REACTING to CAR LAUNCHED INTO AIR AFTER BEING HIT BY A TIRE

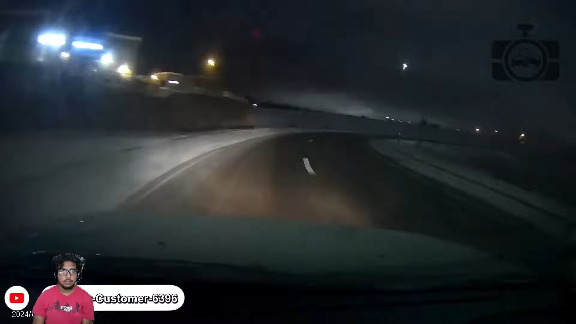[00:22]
No location on this one. Oh my god dude. Gotta slow down on those turns man, on those icy roads.
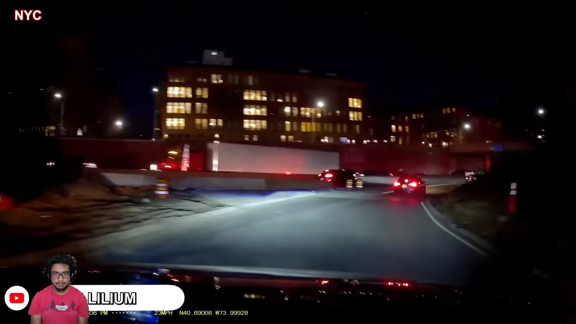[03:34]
Ooh. He just kinda- Why did he stop? Oh. Insurance scam.
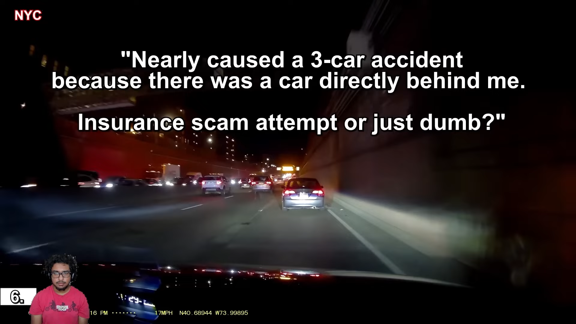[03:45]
Or just dumb. I don't know.
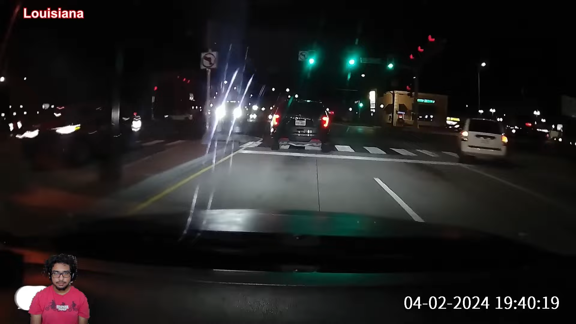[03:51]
Louisiana. Why is he breaking? Oh he wants to go to the left. See people get rear-ended and hit this intersection.
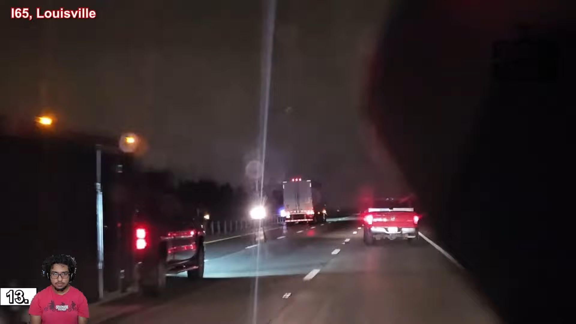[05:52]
Oh! What the fuck? Dude, you did not see him. How do you not see him? I was following the guy and called the police. He went to jail. Yeah. I mean... Oh my god.
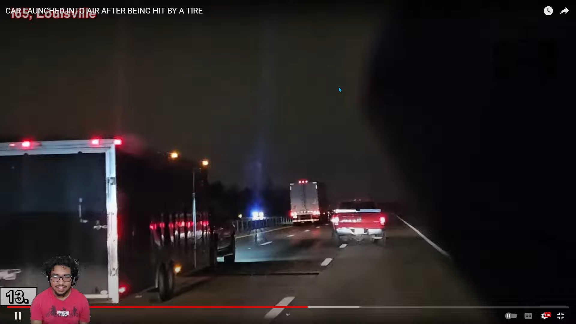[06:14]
Was he going after him or something? No, I just didn't see him, I guess, but... That's brutal.
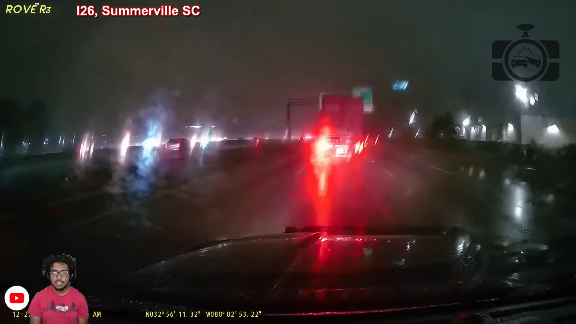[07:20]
He cut. It's rainy. Yeah, that's not a good sign, usually. What's happening here? What the fuck is this truck doing, dude? What the fuck is that truck doing? He cut off the... the trucker and then he... Bro, what? Right?
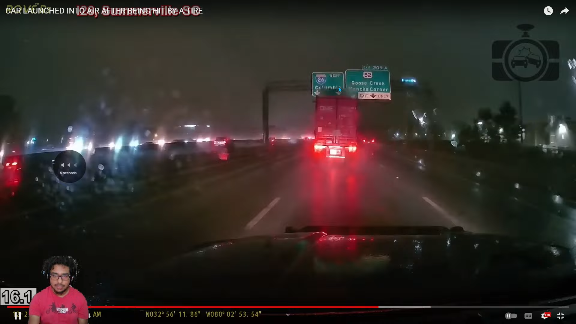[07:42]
Yeah, he went to the left lane and then went right back. And then tried to cut off this guy. What is with that guy? What's his problem? It looks like that guy's issue, man. No clue what happened there.